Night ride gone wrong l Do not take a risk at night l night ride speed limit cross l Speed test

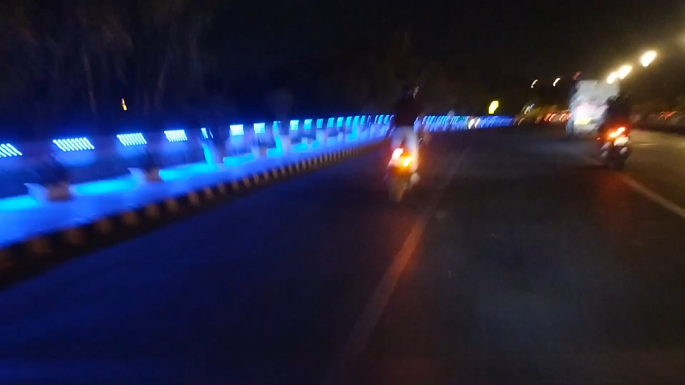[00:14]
अलगता है इसके हम रात में राइट करने आते हैं
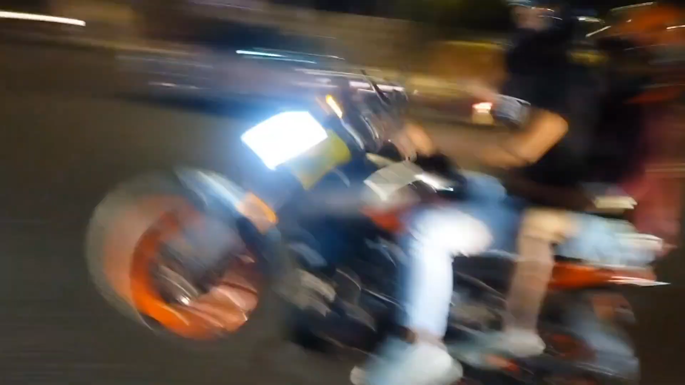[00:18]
कि अमना अभी पुलिस वालों के सामने विली
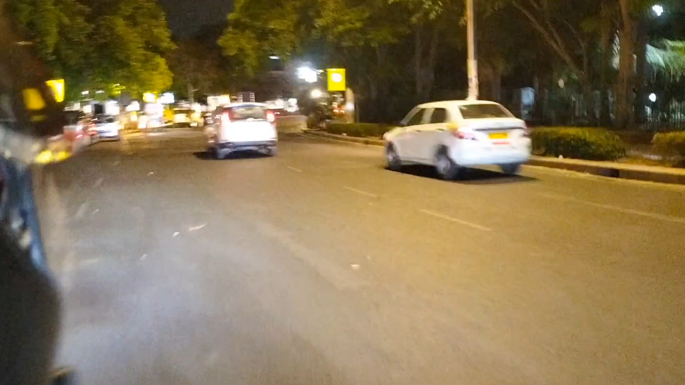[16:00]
वाला पीछे ही लगा देगा वेटे गाड़ी क्योंकि वो देख वो रहे आगे दो बाइक पहा है एक बुलट पहा है
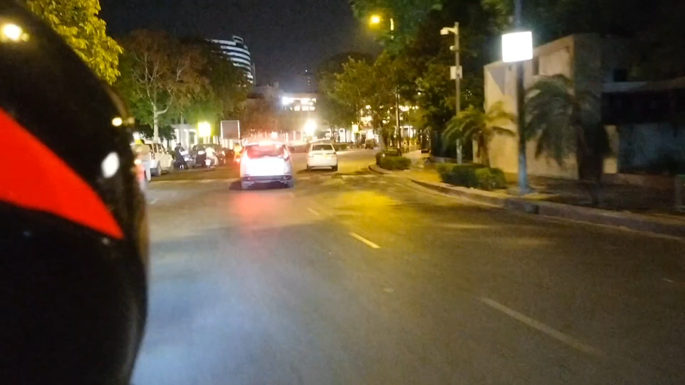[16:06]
प्तिरि में नंबर प्रेट भी नी है एक तो दिक्कत है यहार मनीश की भाई कि जिस नंबर प्रेट ने दिवाइडर के साथ लेगू